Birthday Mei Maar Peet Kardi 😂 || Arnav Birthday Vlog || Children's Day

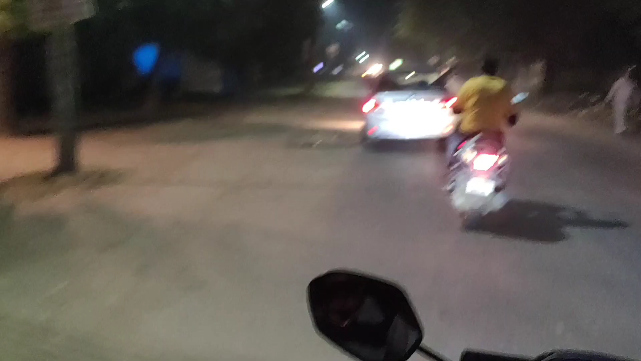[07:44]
यहाँ पे दो डॉगी हैं, वो भी कार में बैठे हैं, देखो देखना।